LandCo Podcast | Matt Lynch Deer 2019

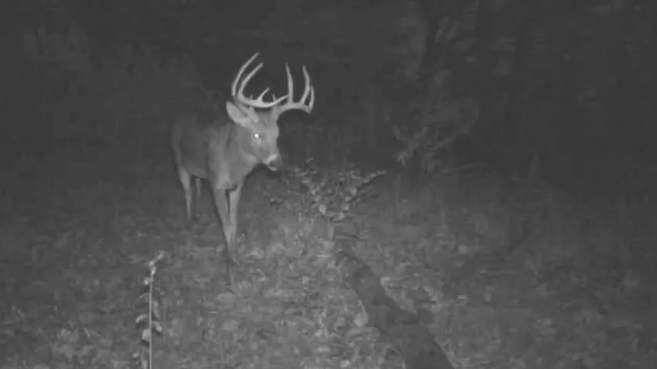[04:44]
up of a trail camera but when did you get this picture of it oh that was i believe early november that that had popped up he said we run quite a few cameras out at this farm it's more we uh we're pretty picky about when we go out and check them so i mean